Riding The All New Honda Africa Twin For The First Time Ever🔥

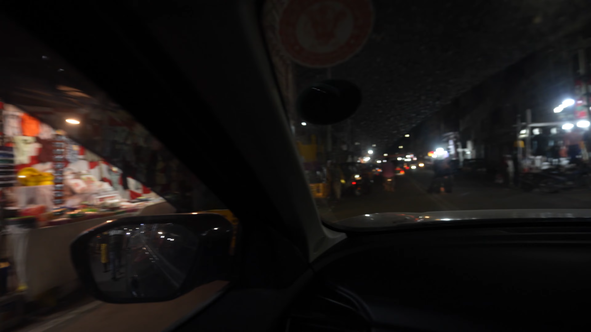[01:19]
ये पूरा स्ट्रीट जो आप देख रहे हो, दिस इज मोस्टली फेमस फॉर शॉपिंग, मोस्टली बैंगल्स।
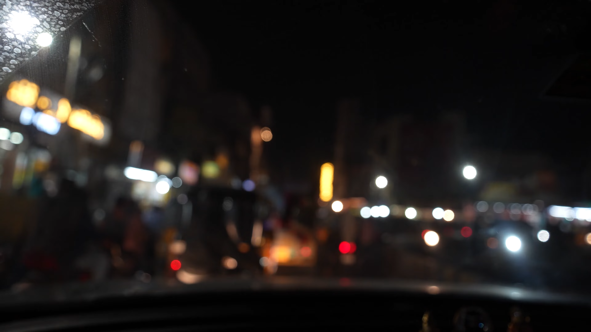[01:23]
बहुत साल हो गए यार आए हुए। वो आप लोग को दिख रहा होगा वहां पे, वो है आपका चार मीनार।